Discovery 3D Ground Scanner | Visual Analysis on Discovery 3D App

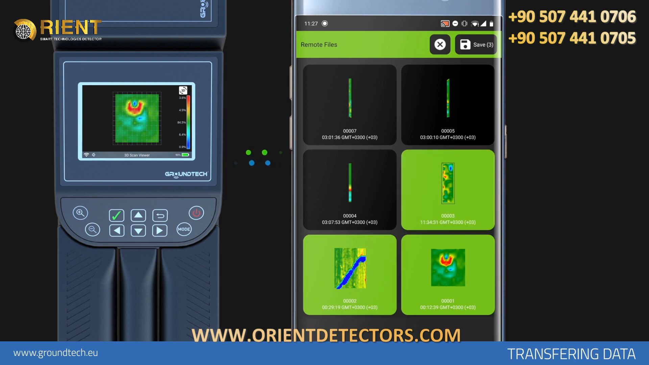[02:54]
tap and hold the file you want to transfer from the recorded files that appear on the phone or tablet screen. The files selected in the Selected mode will appear in different colors. Select which files you want to transfer. Then tap the Save icon in the top bar.
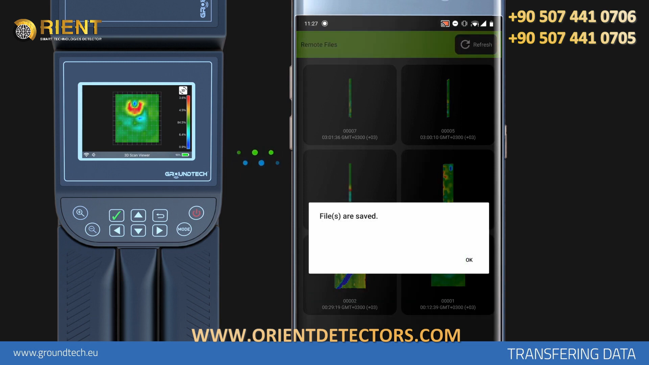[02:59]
A pop-up will appear stating that the files you selected have been transferred to your phone or tablet.
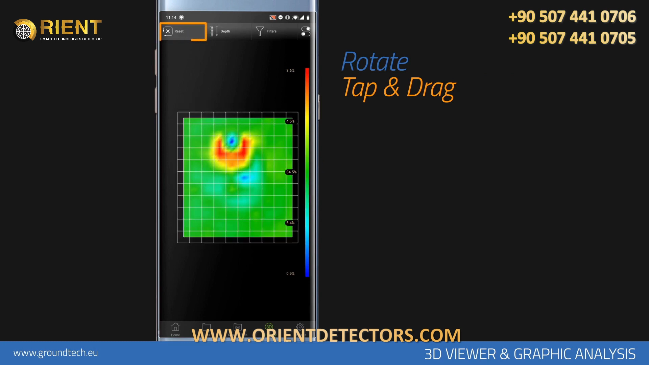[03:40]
You must tap the screen with two fingers to zoom in and out,
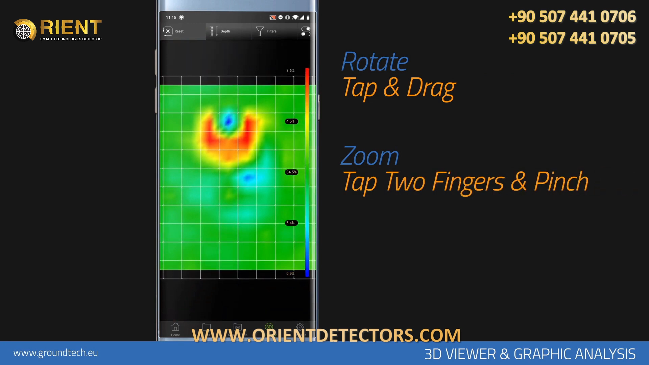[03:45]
and with three fingers to move the graph left and right.
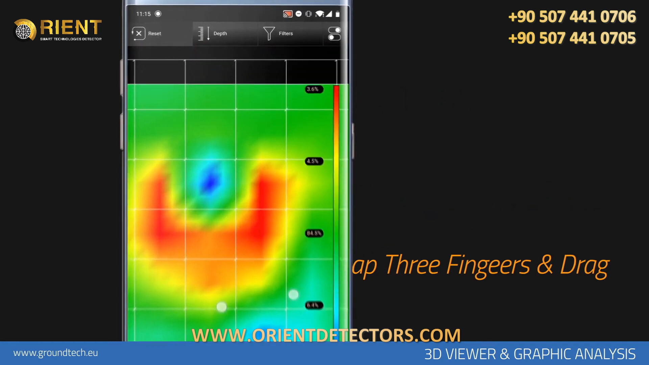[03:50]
Settings You can turn the features on and off on the graphic by
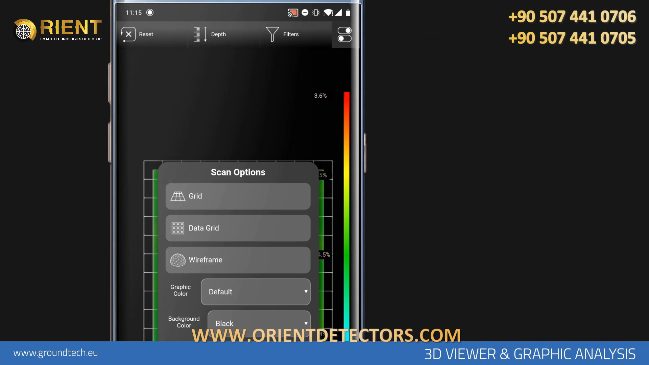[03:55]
tapping the Settings icon in the upper right corner of the screen. In the Settings section, tap the Grid icon to turn on and off the grids on the graph. To review the taken values numerically, tap Data Grid.
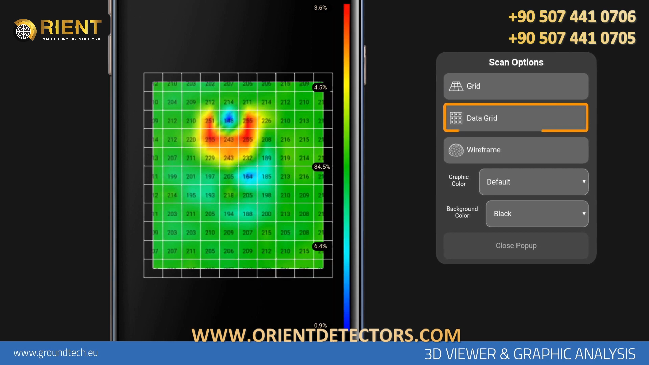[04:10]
You'll see all data numerically on the graph. You can tap the Data Grid icon again to turn it off.
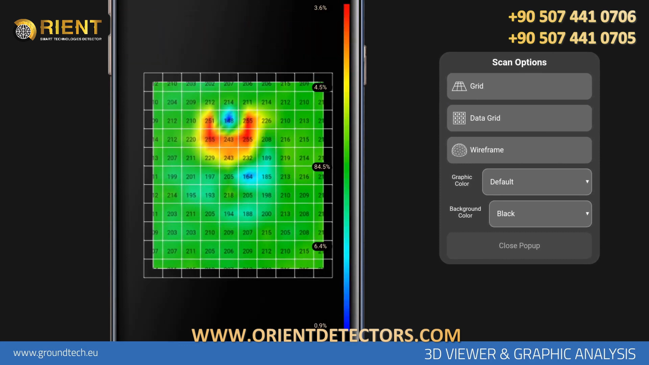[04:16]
In order to review in Wireframe view, tap the Wireframe icon.
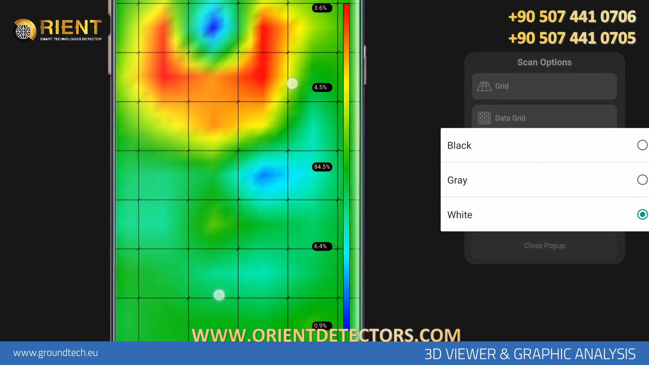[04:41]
On the 3D Viewer home screen, you can turn the bar icon on or off that shows the graph percentage values on the right side by tapping it.
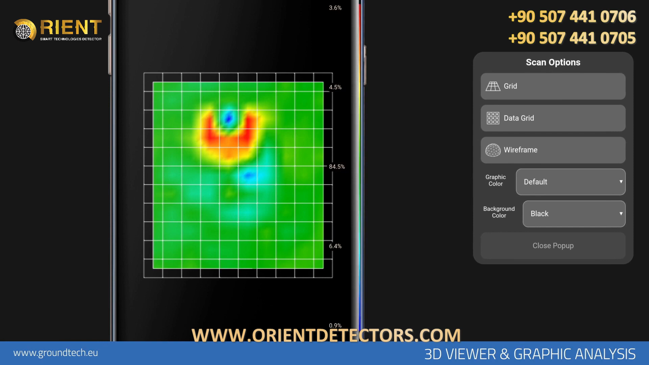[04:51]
Graphic Analysis Smart Analysis Functions and Calculating the Depth
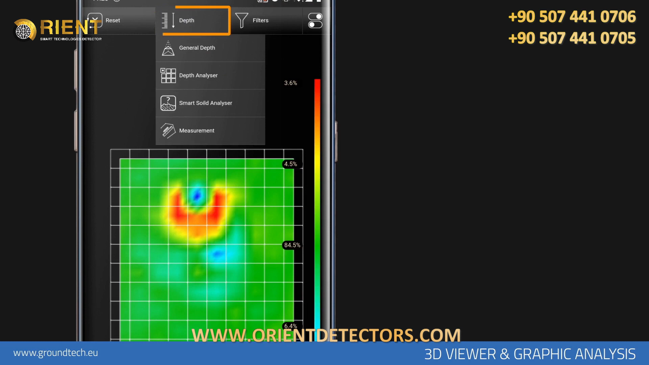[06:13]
Then tap the Depth Analyzer icon.
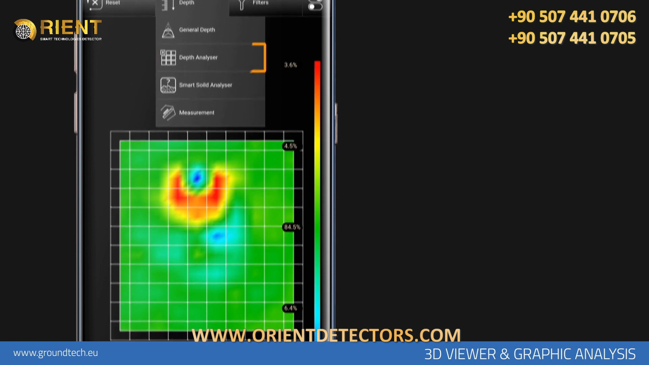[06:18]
With the Depth Analyzer function, you can see the signal values corresponding to each square in the data you have received. And you can see the point depth information by choosing the soil type. When you tap the signal frame that you want to evaluate, you will see the changing values in the open window at the bottom.